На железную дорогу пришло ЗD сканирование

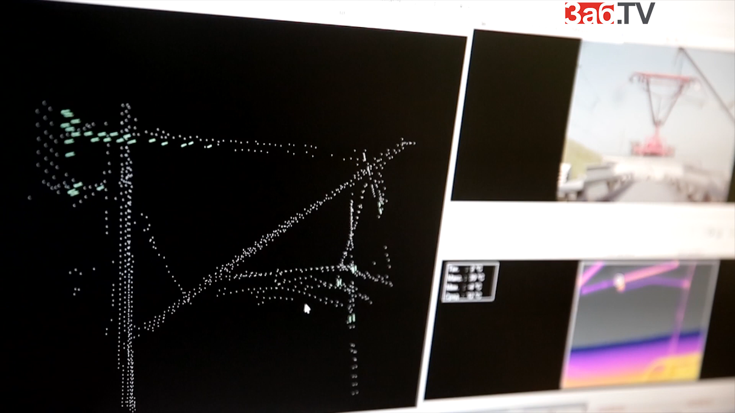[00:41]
В режиме онлайн система моделирует обследуемый участок. Данные системы можно определить, к примеру, расстояние искусственных сооружений, например, в туннеле,
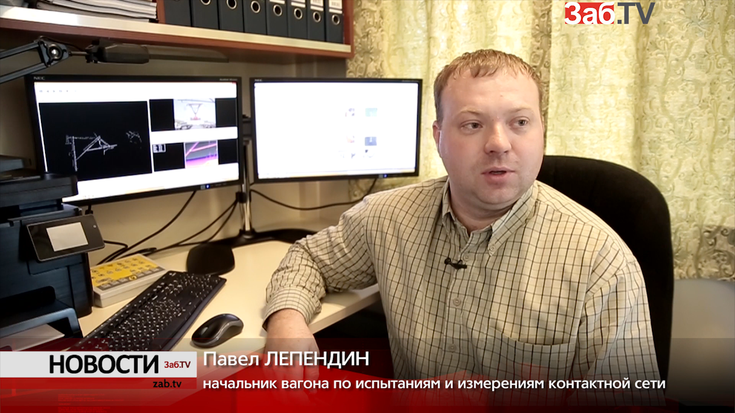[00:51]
от расстояния от туннеля до рабочего контактного провода. Данные провода должны находиться в определенных параметрах и на определенном расстоянии. Данная система позволяет с точностью до 1 см определить это расстояние.
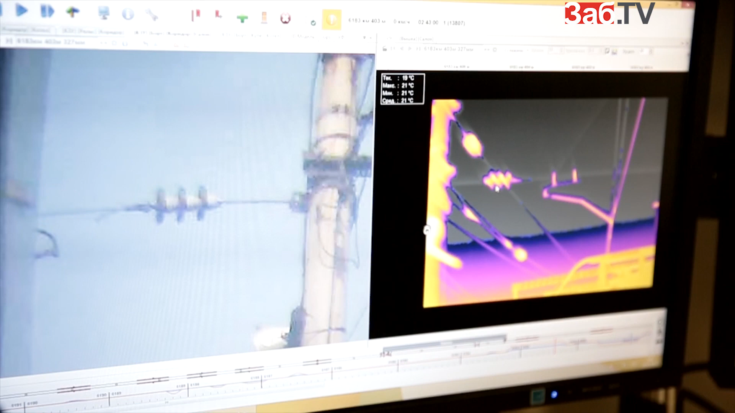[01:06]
А вот найти неисправный изолятор вот такую фарфоровую тарелочку может ультрафиолетовая камера.